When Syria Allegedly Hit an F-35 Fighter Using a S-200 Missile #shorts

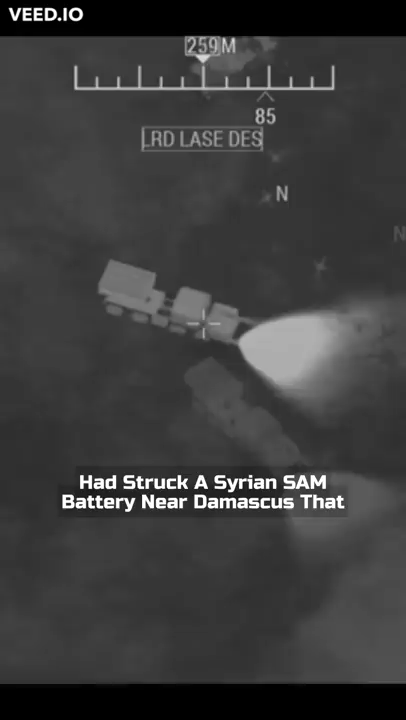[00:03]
Israel announced that its aircraft had struck a Syrian SAM battery near Damascus that had fired on an Israeli aircraft flying over Lebanon.